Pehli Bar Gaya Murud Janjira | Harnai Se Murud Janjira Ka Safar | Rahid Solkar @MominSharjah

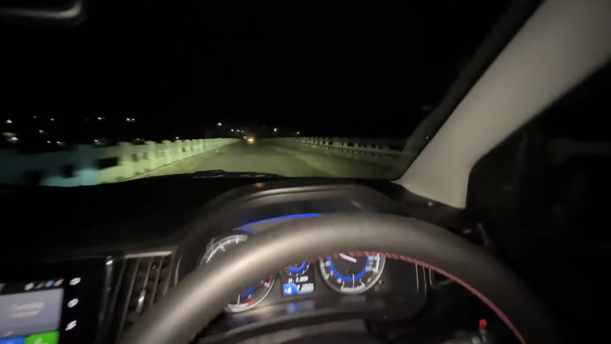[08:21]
ये देखो आप देख सकते हैं रोड पे,
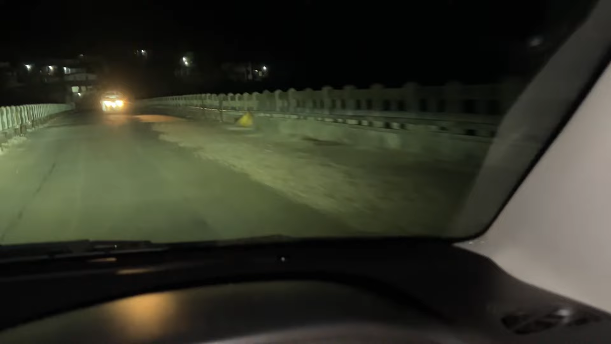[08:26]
ऊपर से ऐसी ट्रैफिक क्या ही बताऊं मैं आप लोगों को यार, क्या ही हो रहा है।
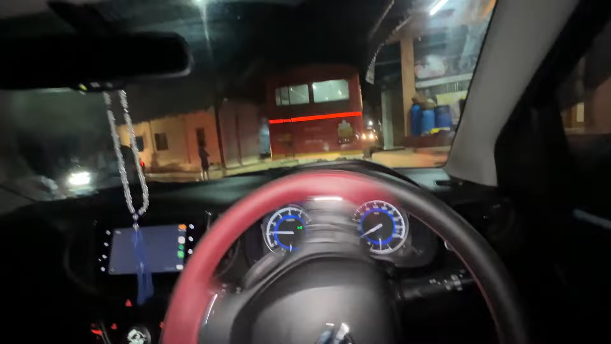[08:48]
मुईज क्या हो रहा है तुम्हारे गाँव में?
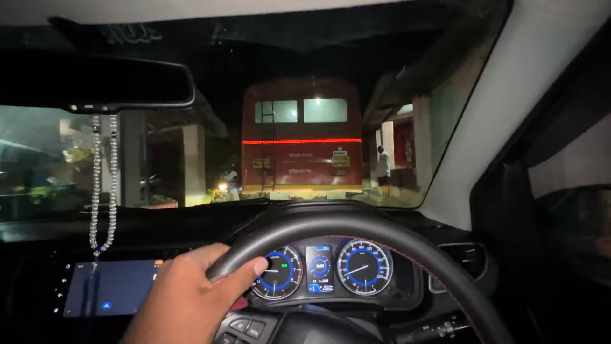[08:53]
मुईज वसीम भाई, ये बैंक ऑफ इंडिया के यहाँ पर मुईज होड़ेकर खड़ा है, जाते जाते सबसे मिल रहा हूँ। मुईज होड़ेकर भी आया है, देखो
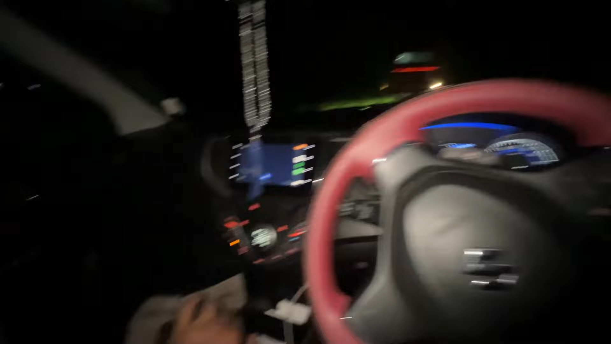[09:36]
अभी ब्रिज पे आ चुके हैं, यहाँ से दापोली तालुका खत्म और मंडनगढ़ तालुका शुरू होगा। और भाई यहाँ पर दो गाड़ी पास होना तो मुश्किल है, बहुत टाइम चलेगा। यहाँ से लेफ्ट जाओगे तो S4 सतीश इनका घर है।
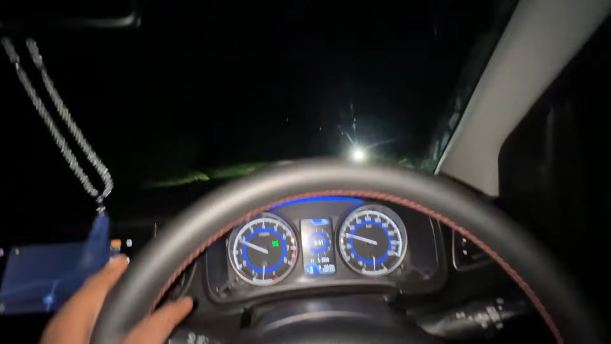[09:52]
अब यहाँ सब रास्ते का काम चल रहा है।
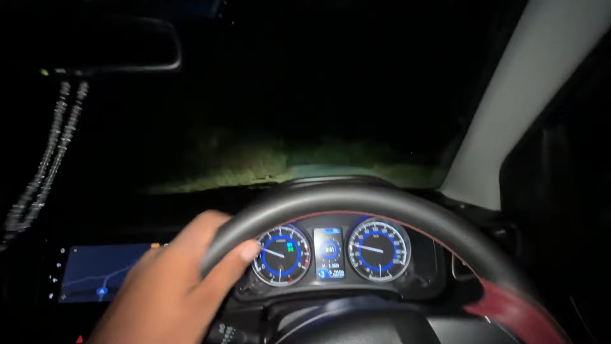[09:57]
बापरे बापरे बापरे बापरे मंडनगढ़ फाटे के यहाँ पे, अभी यहाँ से हमें लेफ्ट लेना है
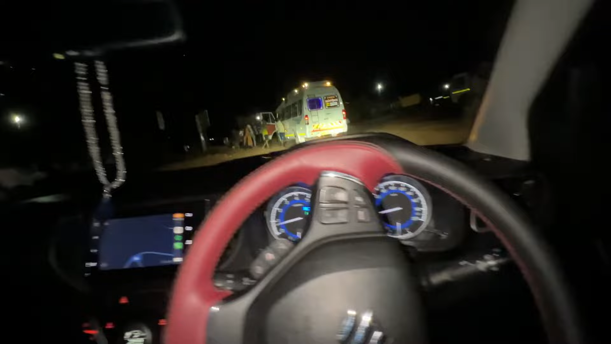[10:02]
राइट जाओगे तो मंडनगढ़, लेफ्ट जाओगे तो बानकोट फेरी, यहाँ पर जाना है। नियाल भाई, ये नियाल गावकर घर, इनसे कांटेक्ट किया मैंने।